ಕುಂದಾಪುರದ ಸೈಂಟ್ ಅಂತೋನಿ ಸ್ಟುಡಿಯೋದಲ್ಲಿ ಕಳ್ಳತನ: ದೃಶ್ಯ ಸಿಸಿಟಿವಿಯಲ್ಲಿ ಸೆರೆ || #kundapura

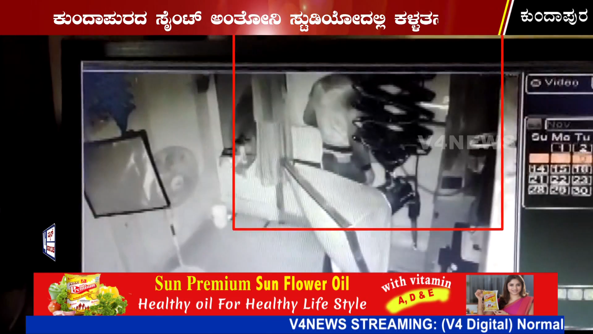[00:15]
ಸರಿಸಿ ಒಳ ಪ್ರವೇಶಿಸಿದ ಕಳ್ಳ ಡ್ರಾವರ್ನಲ್ಲಿದ್ದ ಸುಮಾರು 2,000 ನಗದು ಹಾಗೂ ಒಂದೆರಡು ಪೆನ್ಡ್ರೈವ್ಗಳನ್ನು ಎಗರಿಸಿದ್ದಾನೆ.